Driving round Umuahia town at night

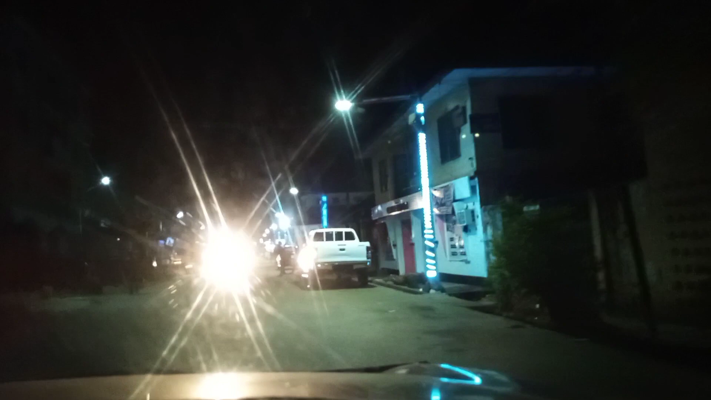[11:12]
yes that's moving down ojike street and yes there is a bit of life here
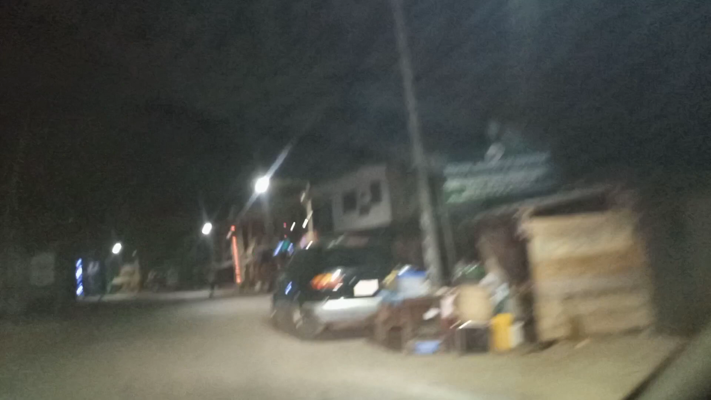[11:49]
and this is by ojike street
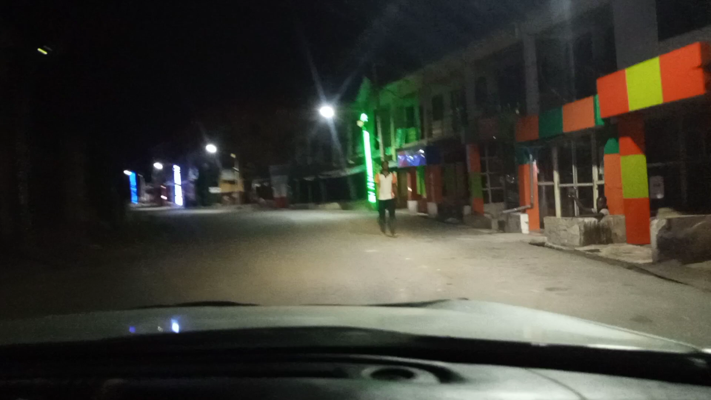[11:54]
okay most of the shops here are closed for the day they are closed as you can see so we are going to turn back
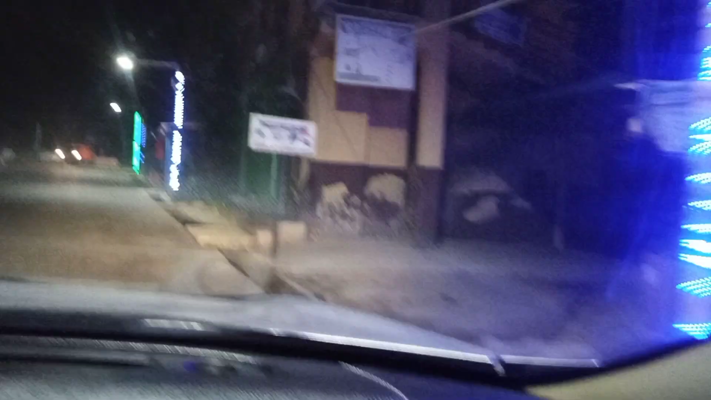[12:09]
from here and head still towards azikiway road
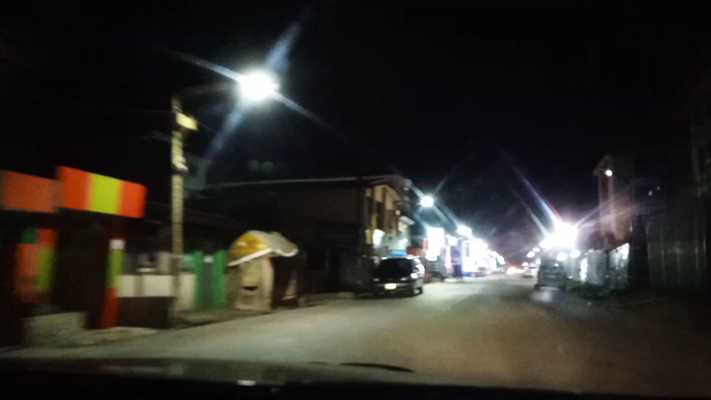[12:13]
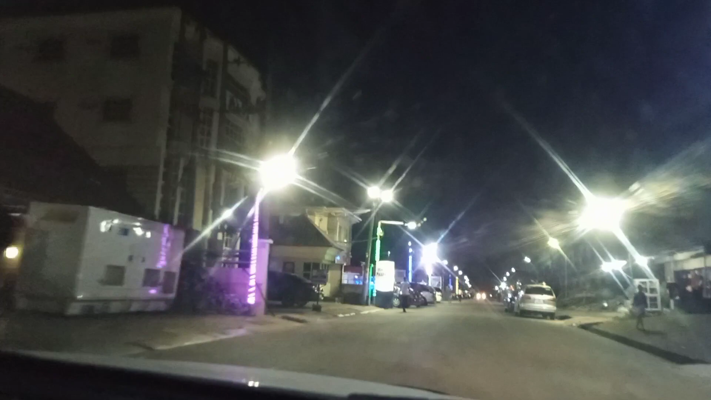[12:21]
where we are going to see where else where else bar there's where else bar there's where else club
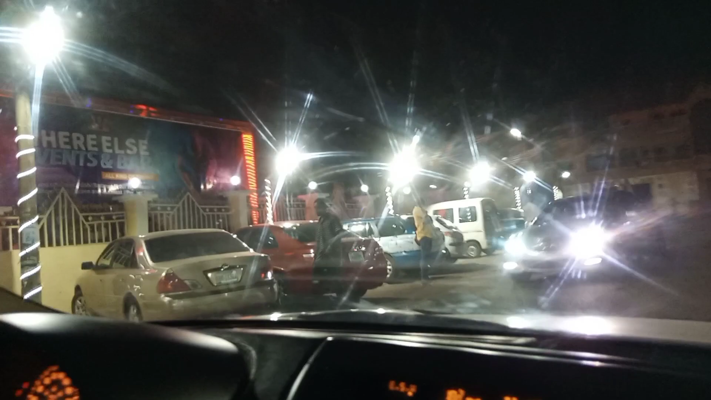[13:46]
it is not at the same location where else hotels is
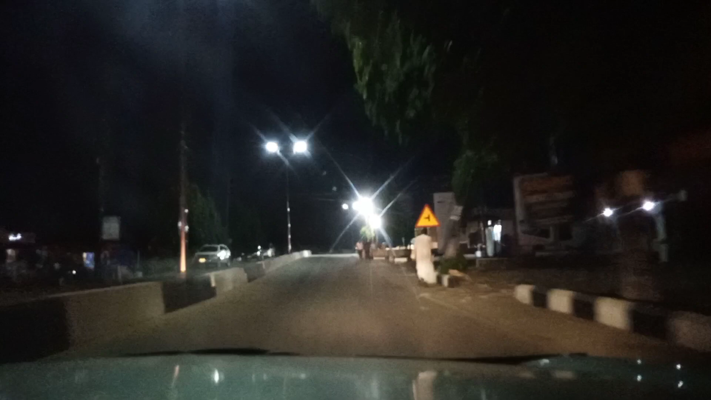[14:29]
i'm moving towards the gate of the government house
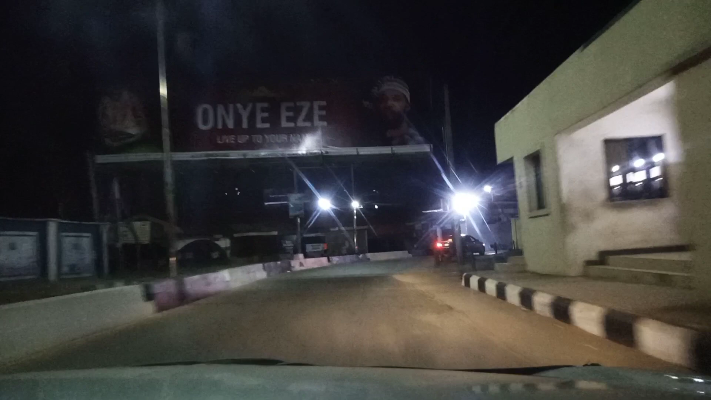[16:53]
nothing much nothing really much
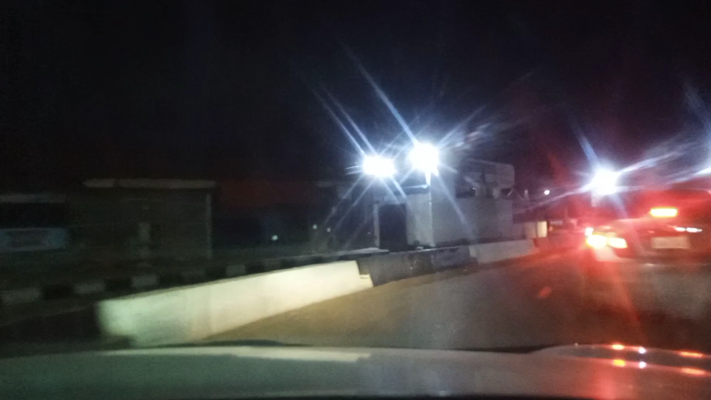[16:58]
everywhere is almost closed up very few cars moving okay that's the former markets
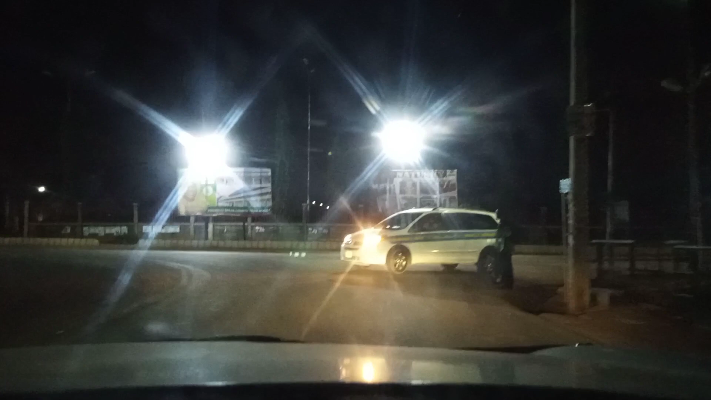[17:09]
as we move further that's the second the choice restaurant in omaya is a bank road